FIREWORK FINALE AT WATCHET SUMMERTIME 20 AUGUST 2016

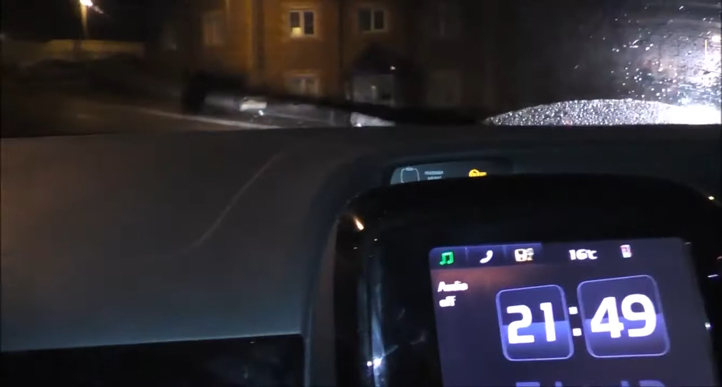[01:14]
I was going to park in Anchor Street. Oh, no. Do you want to try and get somewhere where we need to shelter? Because this is quite serious rain, man.
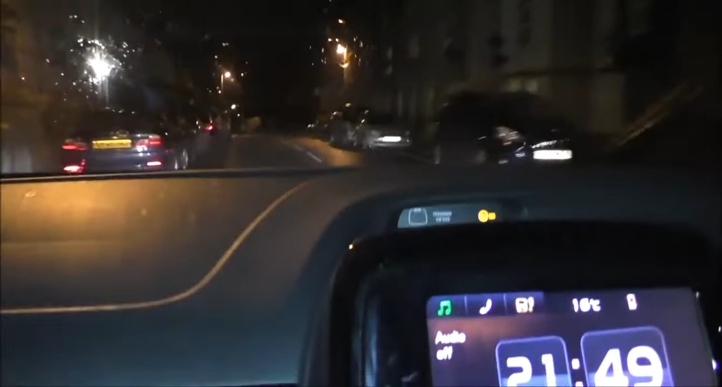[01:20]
It's not come on early enough for them to cancel the show, I'm sure. No, they won't cancel. It was pretty wet this afternoon, but late, around tea time, it sort of dried off a bit. Oh, there's people with umbrellas there. If we can find room in the car park, we can... I was going to say, we haven't got the... We haven't got a sunroof in this car, but let's see if we can position ourselves such that we can look
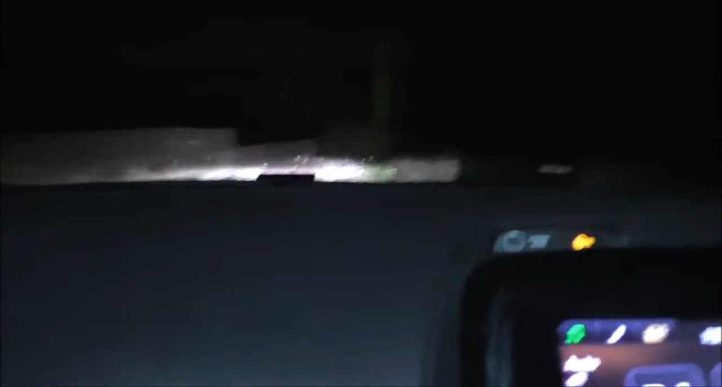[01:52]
up and see what's going on if the wet rain is too bad. I was looking at earlier attempts. I've done it twice before, usually 2 years apart.
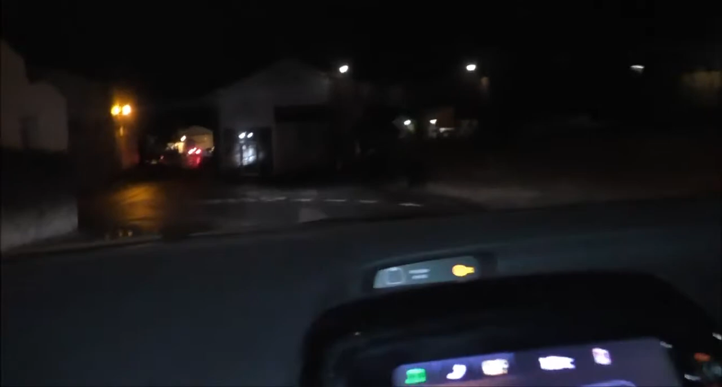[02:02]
I don't think I'm going to park along there. Go and have a look. Wherever we... Oh, no, I don't want Anchor Street. That's miles away. If there's space down there, and I think there will be, it's all going to be taking place up in the sky.
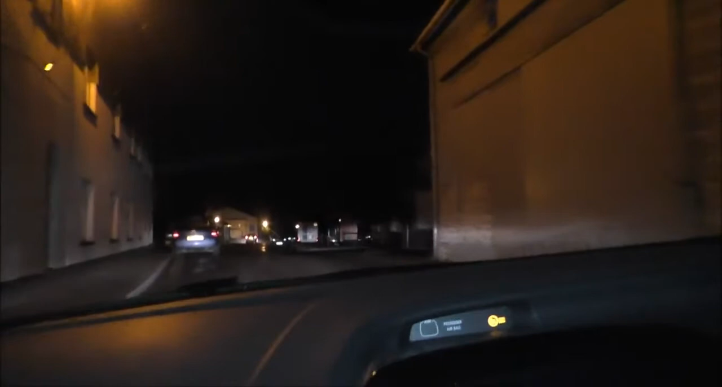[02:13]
There's room. There is. You can see there. Where is there room? I can't see. Go on. Look, they're parking right on the outside. Look. There won't be any room. They're parking where they shouldn't be. All those are not proper places. There's no places. You're probably right, but I was still going in as far as you can go. Like, try down in the sidecar park. Down in there. That's room. No, it's full up in there. I can see it.
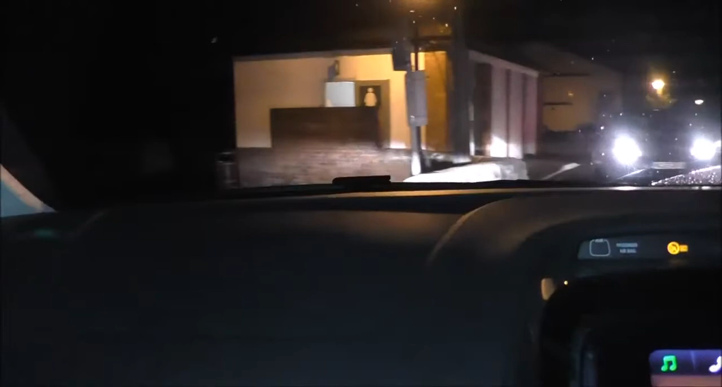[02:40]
I can go right on the side there, just there. See, it's absolutely jam-packed full. Oh, it is quite disabled, busy, isn't disabled it? To do about this time of night. I bet they're parked in the disabled as well. Oh, I'll tell you what, the Phoenix Park. No one's going to see. They'll be parked there as well.
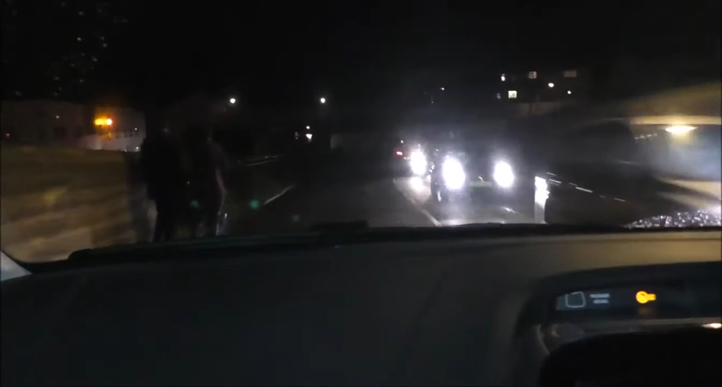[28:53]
Don't often we see this amount of traffic this time of night in Watchet, is it? You haven't got your belt on, I suppose, have you?